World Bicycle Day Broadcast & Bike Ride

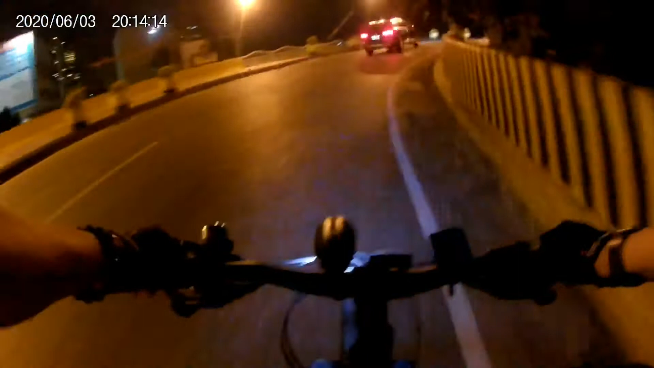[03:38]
Okay, paahon tong Makati Manero yung bridge.
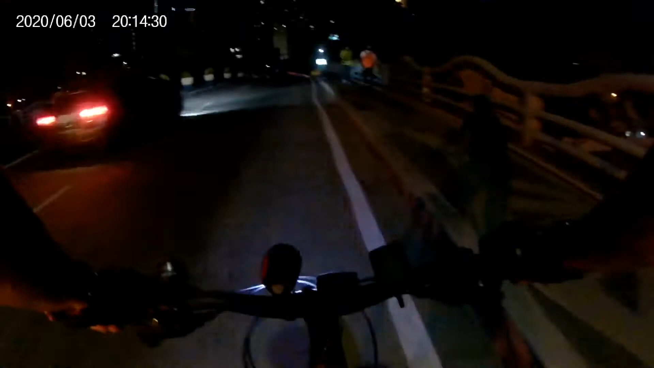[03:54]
Hindi na ako nag-adjust ng gear. At palusong.
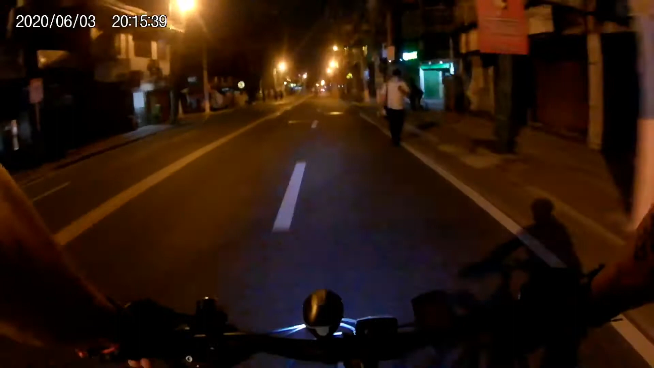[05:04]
Dapat may bicycle lane na rito.
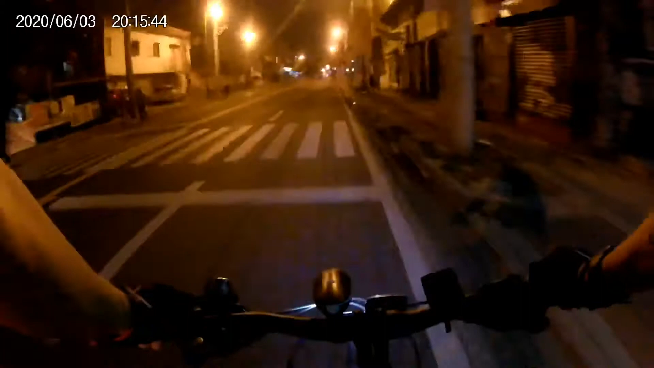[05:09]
Panawagan natin sa Makati LGU. Lagyan na ng bicycle lane dito sa Jete Rizal. Para maganda naman at protected yung ating mga biker. Lalo na yung mga frontliner.
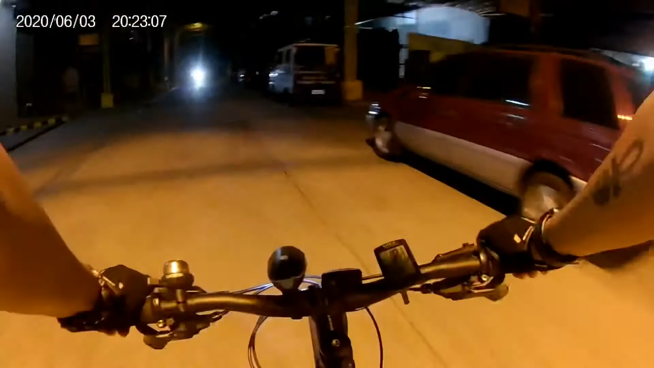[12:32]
Oh, Toyota 86. Dito tayo. Alright. Ito na yung Pio Campo Street Senior. Ang tubok nito sa Bel Rojas na. Mas maigsing ruta to sa pagbabike.
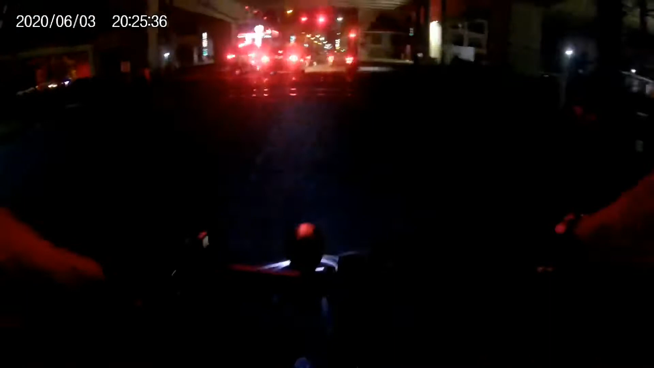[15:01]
Ingat din sa pag-cross ng relay. Okay, go! So, signal na.
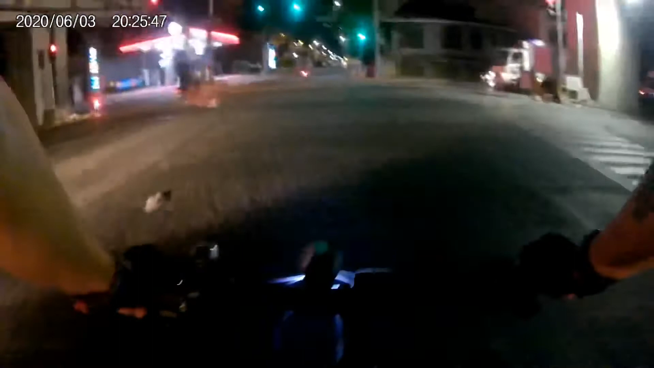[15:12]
Maraming kalsada rito. Rough road. Sana sa pag-ayos silang bike lane, isayos din nilang kalsada. Grabe. Maraming rough road.